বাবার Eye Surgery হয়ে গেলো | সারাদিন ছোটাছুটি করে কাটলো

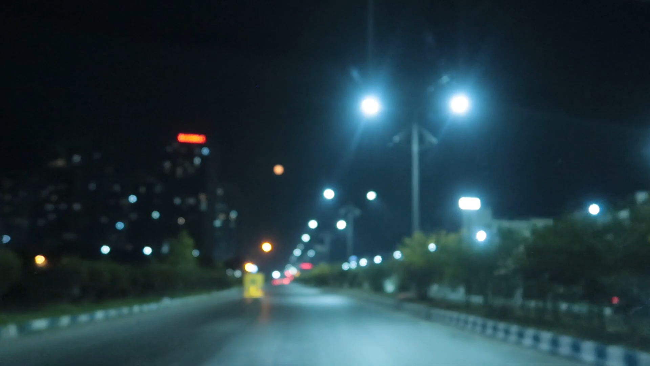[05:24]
আমার বকবকের মাঝে একটু চাঁদটাকে দেখে নাও, কালকে পূর্ণিমা ছিল তো, আজকে একদম গোল চাঁদ, পুরো কি সুন্দর লাগে, পুরো অরেঞ্জ কালারের, যদিও ফোকাস হচ্ছে না ভালো করে। তাই জন্য একটু সবজিপাতি নিতে হবে।